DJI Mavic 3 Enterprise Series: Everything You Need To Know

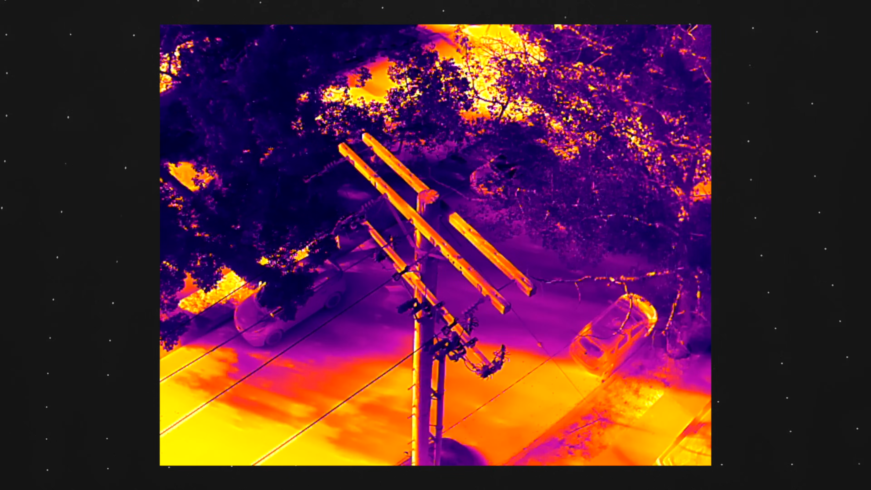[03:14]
The radiometric thermal sensor has a resolution of 640 by 512 which helps provide accurate data while at a greater standoff distance.
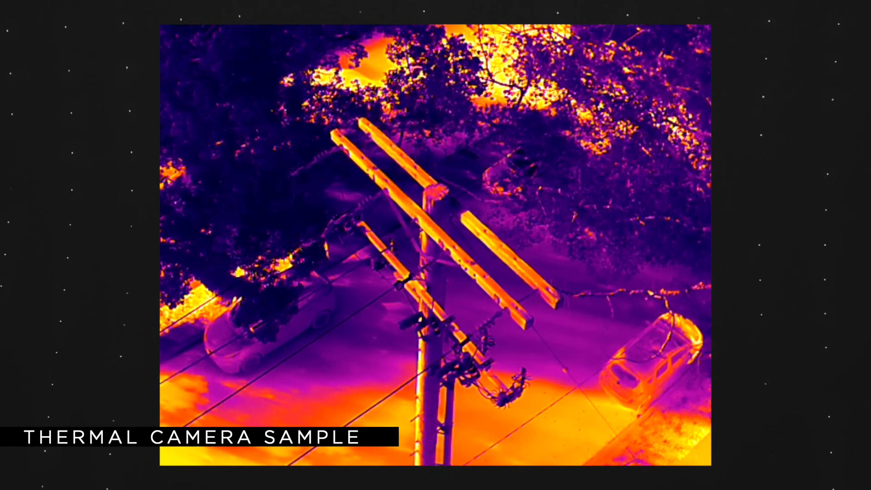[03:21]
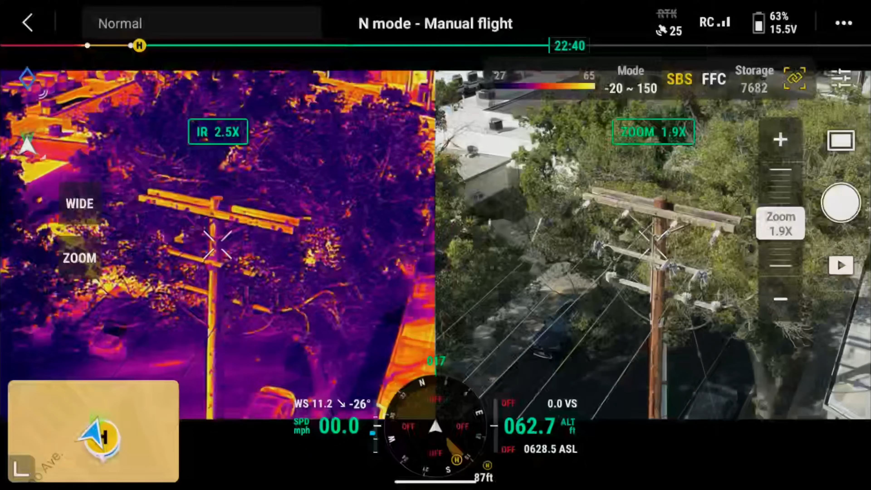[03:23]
The thermal camera also supports 2 to 28 times continuous digital zoom and split screen viewing.
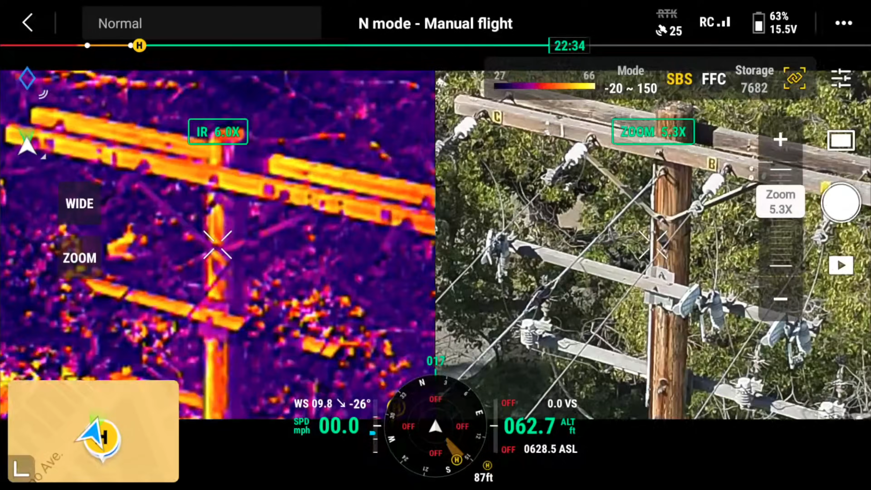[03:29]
The zooming of the thermal camera when all the way zoomed out at full resolution will start at two times to align with the visual camera.
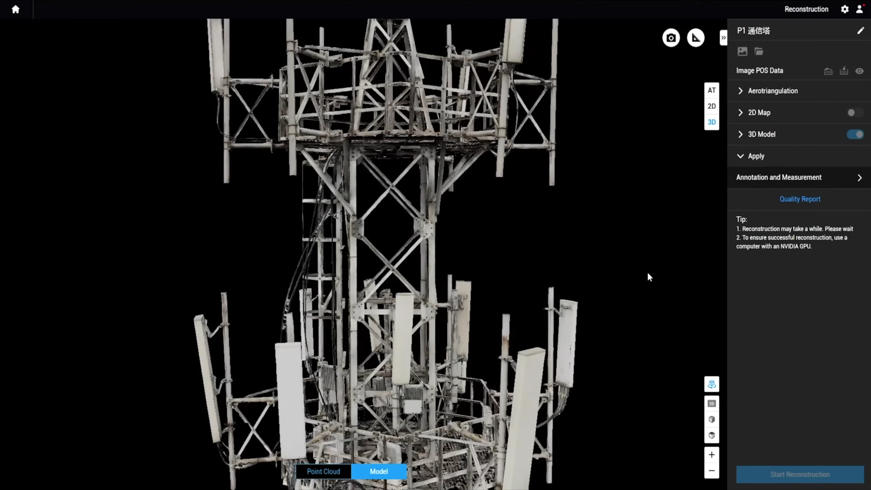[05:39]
The Mavic 3 Enterprise has been optimized for use with DJI Terra,
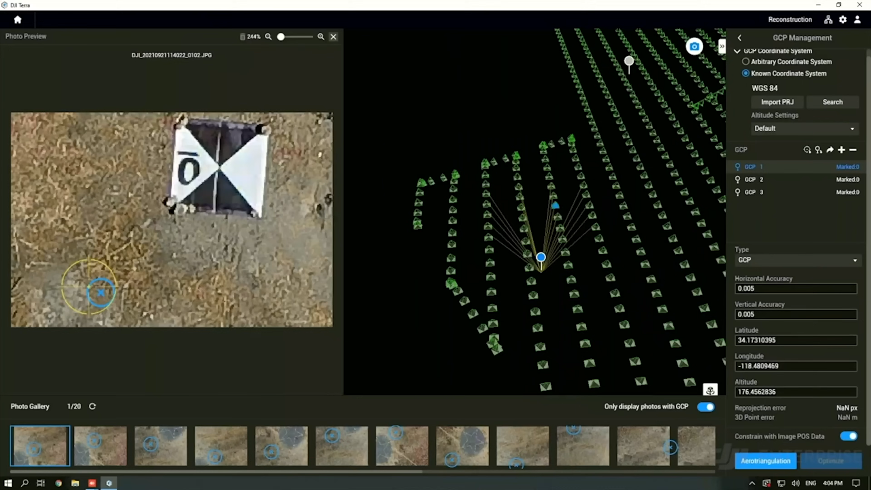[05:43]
our photogrammetry software allowing a user to process 2D maps and 3D models. For first responders we have already talked about the great thermal camera onboard and the simultaneous zoom.
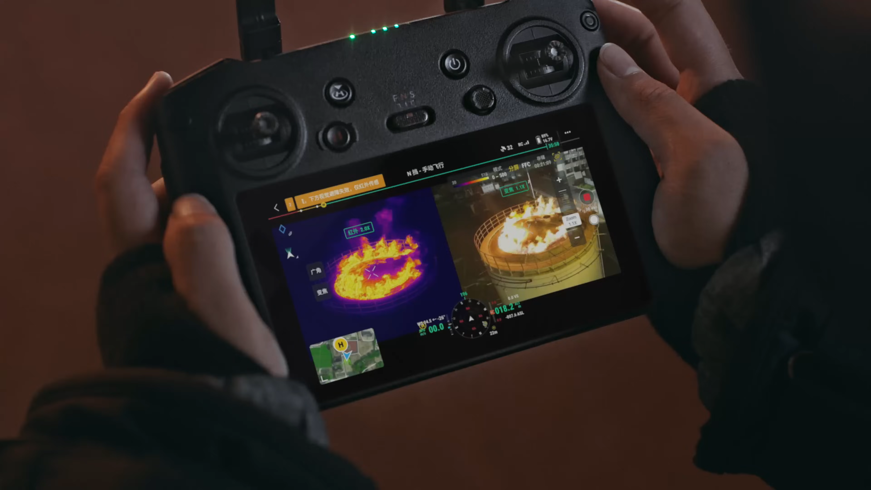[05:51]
I'm excited to jump a bit further into the improved speaker payload that can be used for first responder missions whether that be working K9 teams or sharing information with a lost individual.